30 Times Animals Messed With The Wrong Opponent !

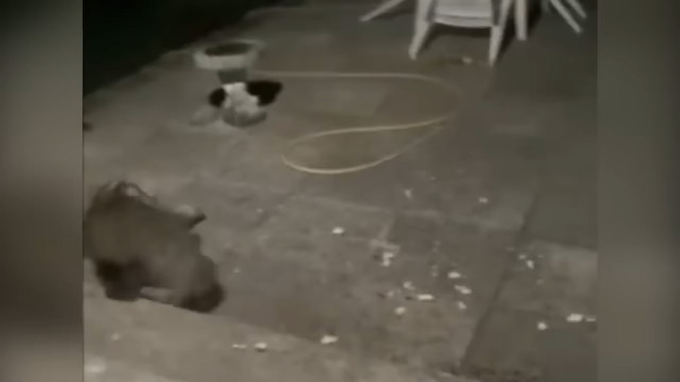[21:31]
He shakes it from side to side causing maximum damage and thanks to the grip of powerful paws, the fox has no chance to get out until the badger lets him go
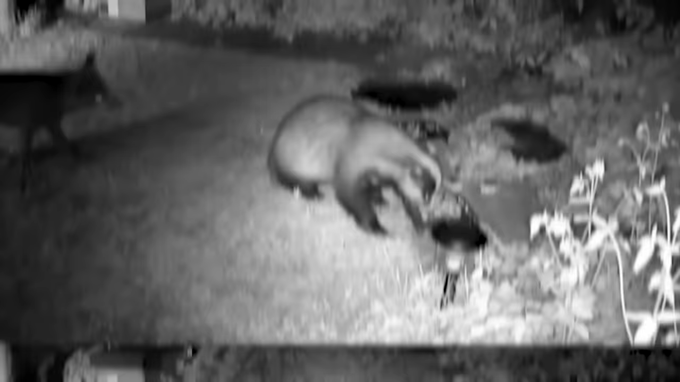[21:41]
and the blows of the enemy it seems he simply ignores and even if the predator retreats, the badger will chase him himself so that the enemy will forever remember this lesson.
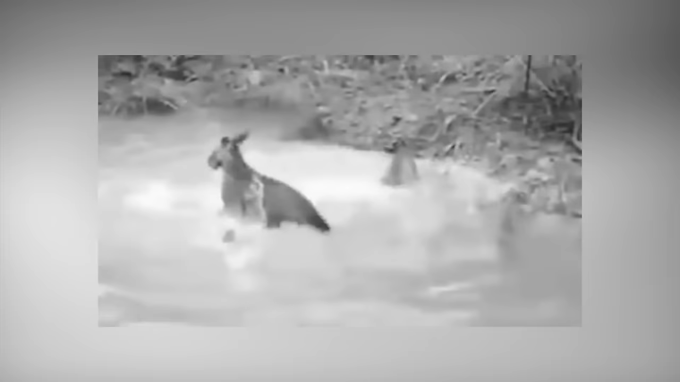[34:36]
The kangaroo lifts his head away from the water, but its grip does not weaken,
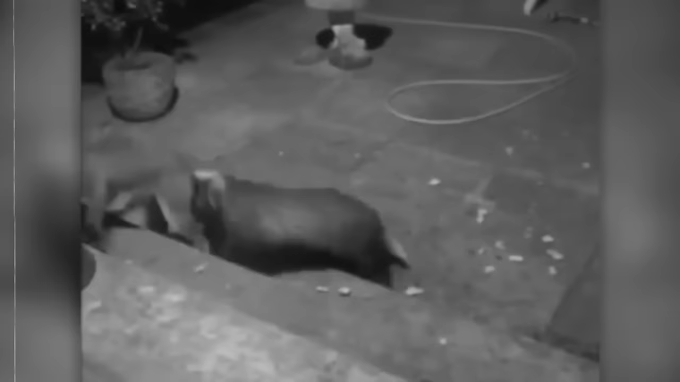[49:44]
So, we'll have to show the redhead that we'll have to leave.
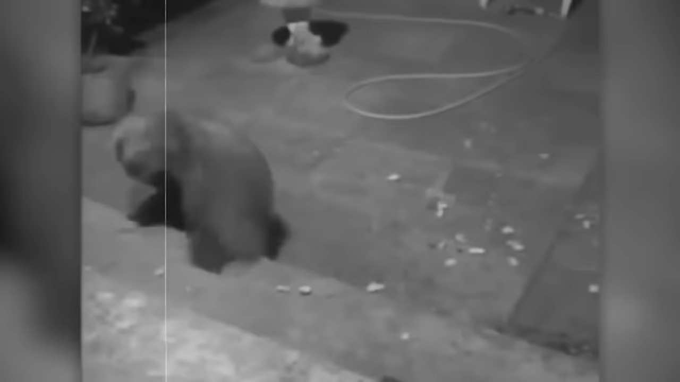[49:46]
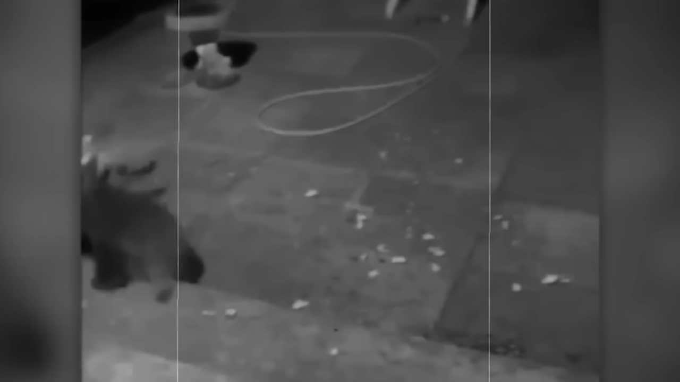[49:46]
Of course, it turned out to be brutal.
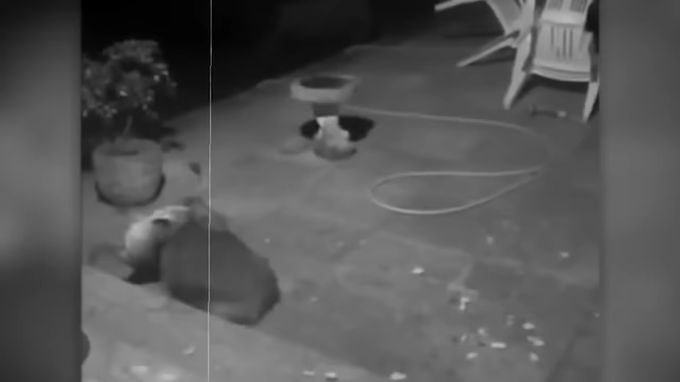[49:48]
But in fact, the fox simply underestimated the power of the badger. Their grip will surprise many.
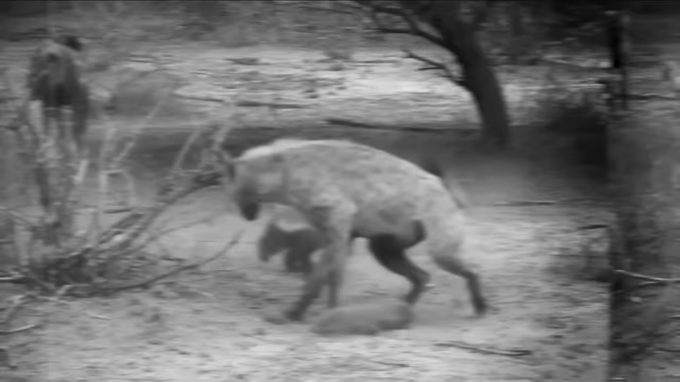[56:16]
He goes into battle and shows the hyenas where they belong, in a pile of garbage.
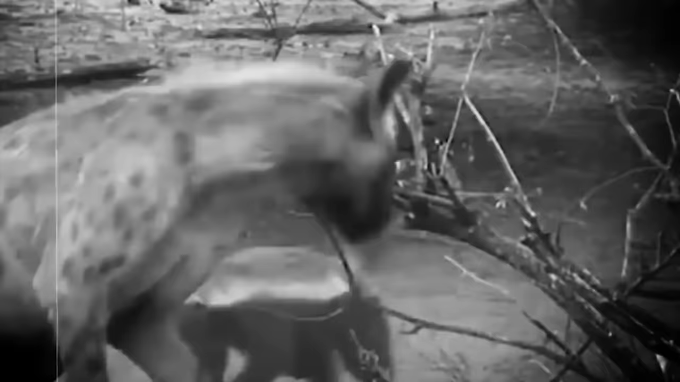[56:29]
but also reacts against attacks with the speed of a bullet.
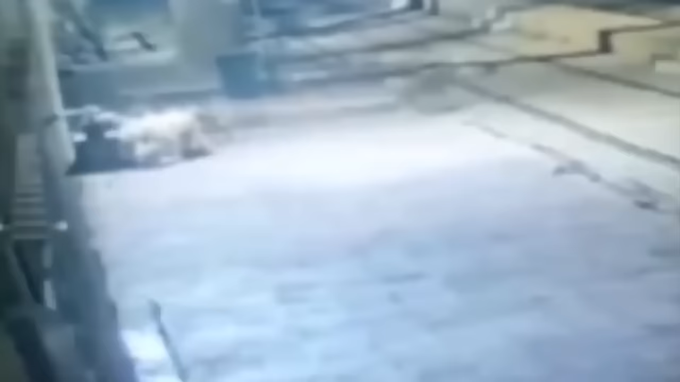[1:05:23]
The alignment changed when the reinforcements literally broke into the fight and attacked the wolves from the flank.